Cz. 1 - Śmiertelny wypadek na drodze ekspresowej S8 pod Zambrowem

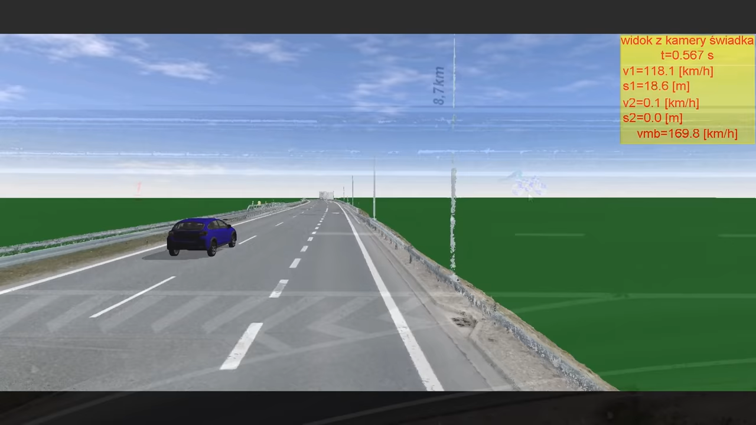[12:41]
Ruch pojazdów od początku fazy przewrócenia motocykla przedstawiliśmy wizualizacyjnie z różnych ujęć.
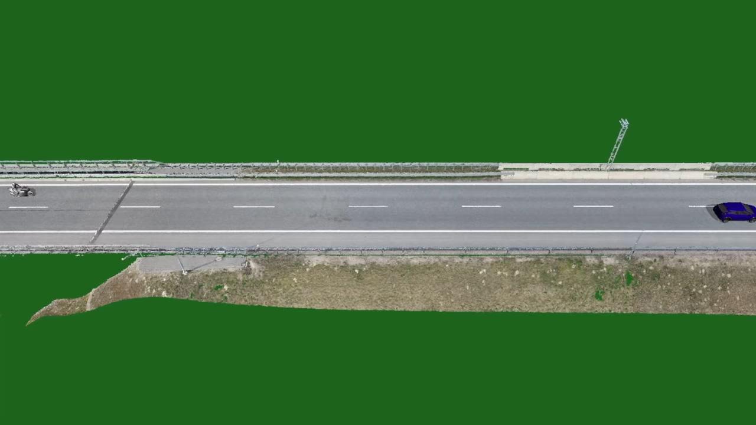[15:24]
w którym motocyklista już był w fazie hamowania na
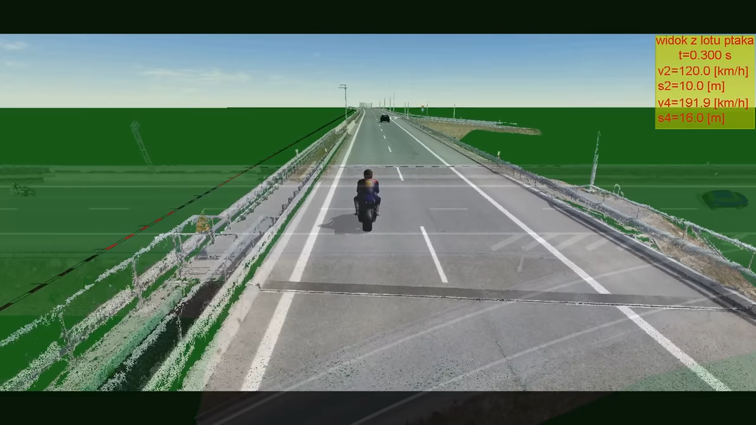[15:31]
początku przewracania się na podłoże. Czy w tej sytuacji kierujący samochodem osobowym mógł przystąpić do manewru zmiany pasa ruchu czy też nie?